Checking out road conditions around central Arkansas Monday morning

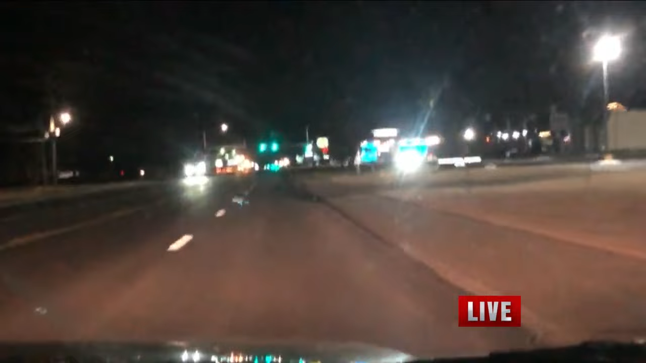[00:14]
We turned back around and heading back 65 north towards Clinton. We heard Pat kind of talking about if there were to be something that may be where it starts. It was interesting. I would say about five minutes ago, we started to see a little precipitation just on our windshield. That has since then went away. I'm not sure where that came from. It went away just as fast as it came. As far as the road conditions, Greenbrier 65 north heading towards Clinton,
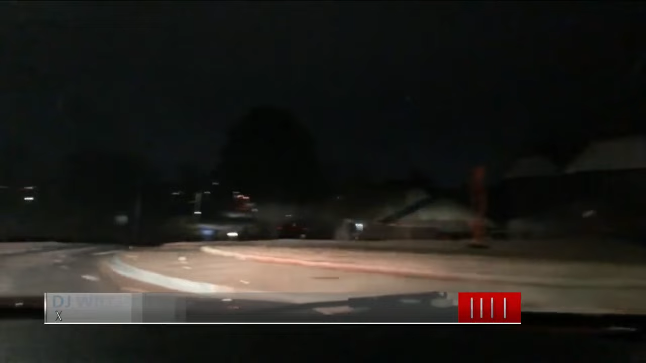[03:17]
We are starting to see a slight pickup of some precipitation that's on the road here this morning.
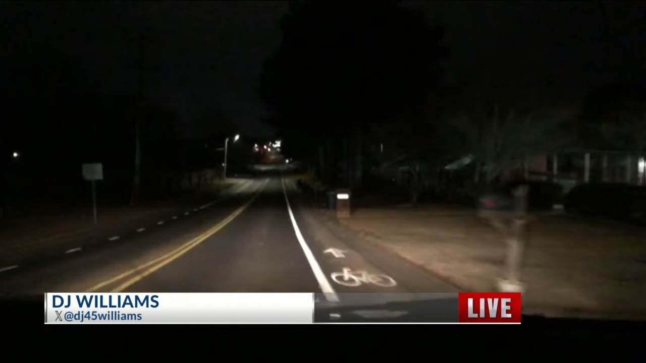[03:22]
You can kind of maybe see it on our windshield. We turned our windshield wipers on. Now, it doesn't look like flurries. That being said, a lot of people, you know, they like to look at their phones and it is saying that there are flurries right now here in Conway. That's exactly where we are this morning. We had a viewer sent in a report saying that there was a power line down on Country Club Road. But we've been up in Country Club Road about three times and we haven't seen any indication of any power line down. Everything looks smooth and okay out there.